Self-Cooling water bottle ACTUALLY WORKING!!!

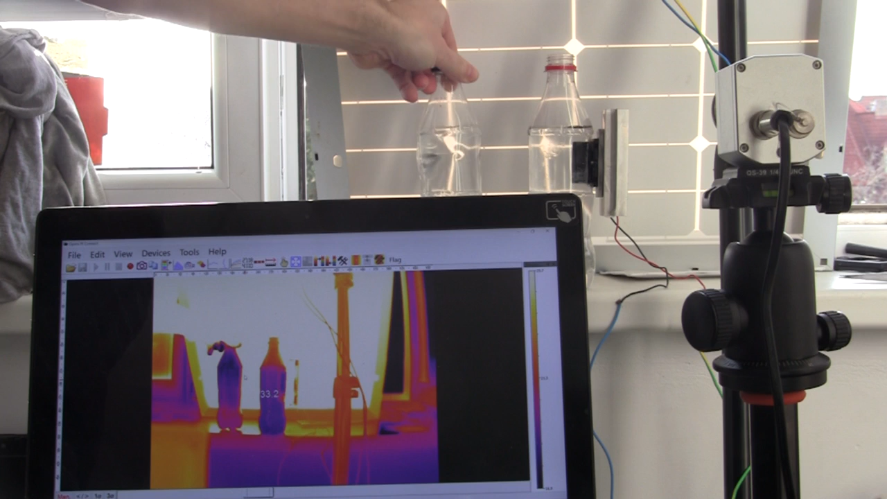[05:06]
the ULC it's not actually full up to the top there it's it's one little ice cube but it's cooled the entire bottle down by about one degree Celsius from one ice cube but it did that in a fully a second okay let's try this again with another smallish ice cube
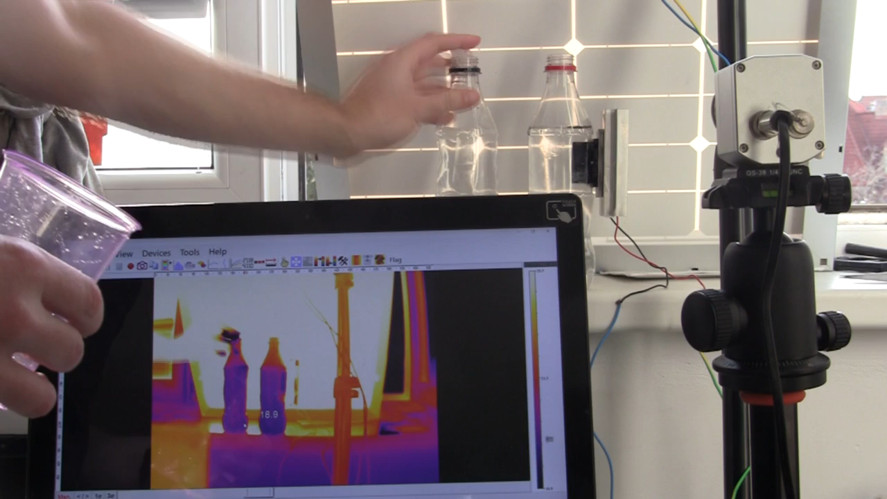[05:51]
so they're gonna go through the neck of the bottle so it gives you some idea about small air and that there we go 16 12 degrees in merely seconds and if we get that little
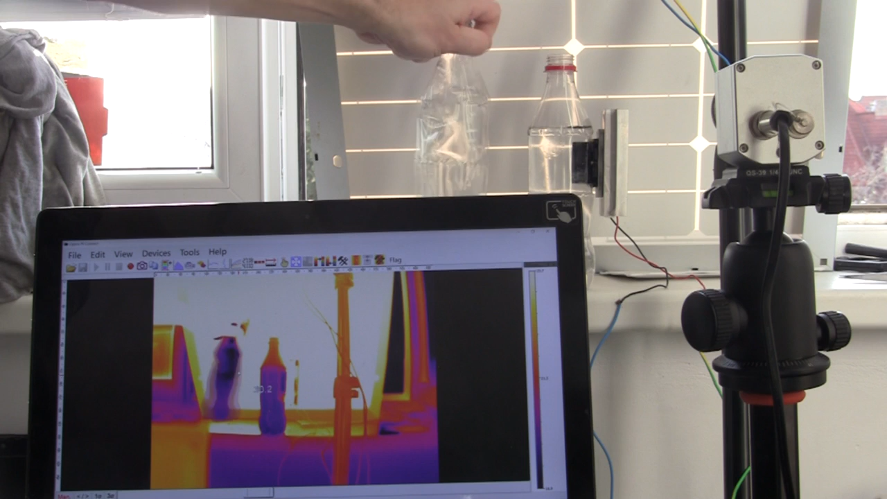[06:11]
swirl of course cool down the top of the bottle and heat up fairly quickly and there you go so this is one of the reasons why the